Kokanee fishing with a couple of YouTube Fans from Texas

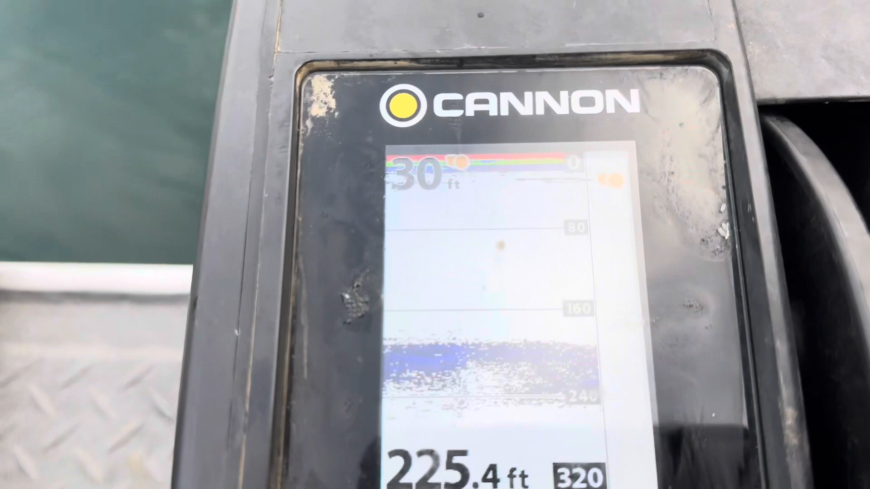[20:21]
On screen: depth 225.4 ft
I got the fish finder working on the on my cannon optims but um
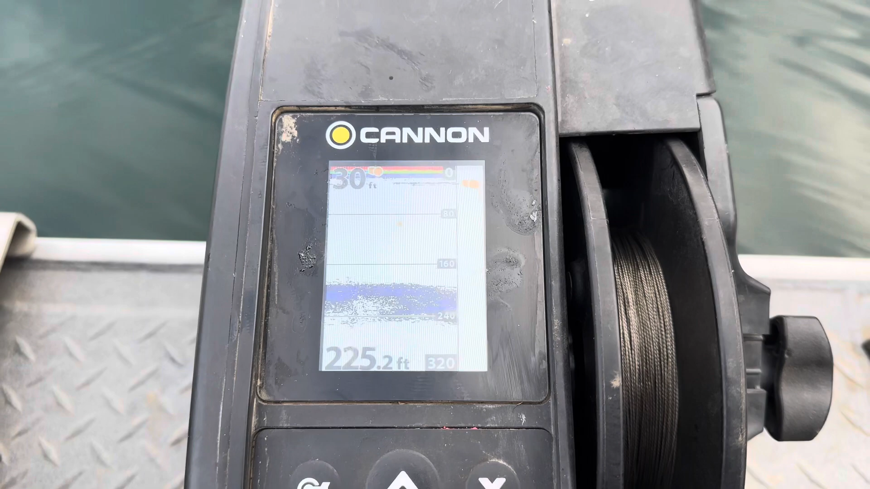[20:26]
On screen: depth 225.2 ft
now you can't see any fish on there well don't have any bait on it though